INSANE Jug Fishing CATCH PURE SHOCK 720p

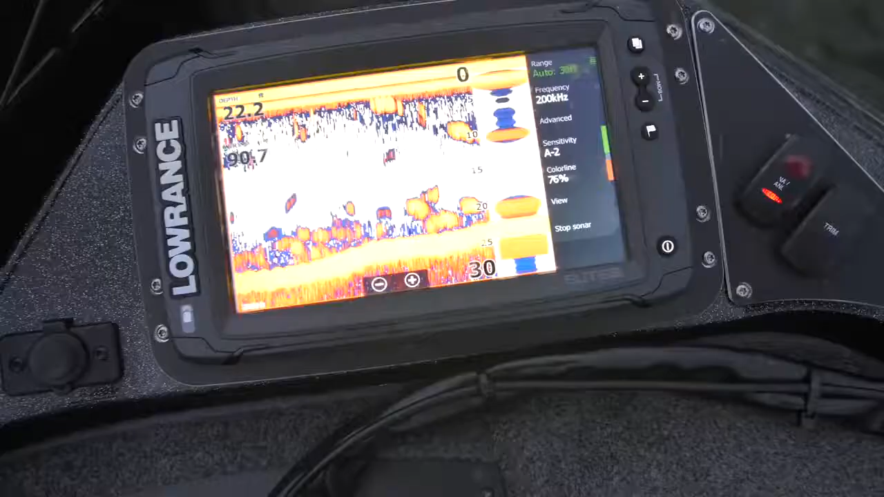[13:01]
Are you ready for this one? There it is. Yeah.
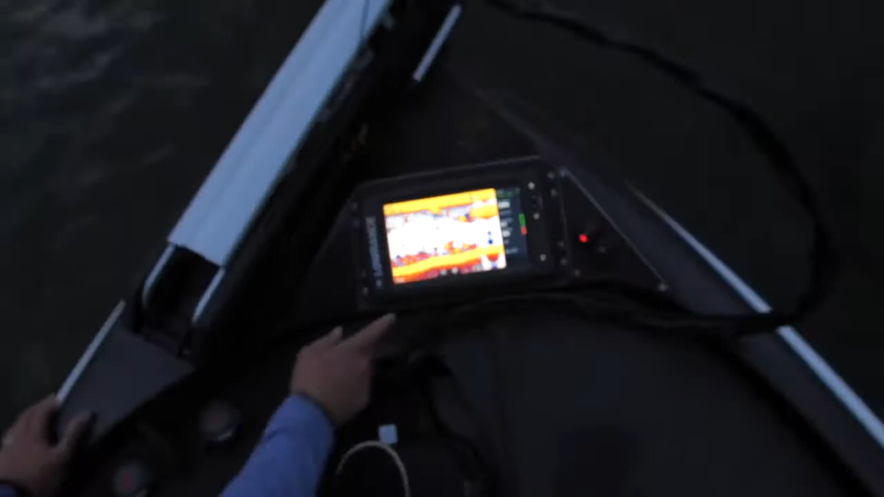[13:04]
Are those fish? Those are fish. And we have the dangler. Guys, this one just went down.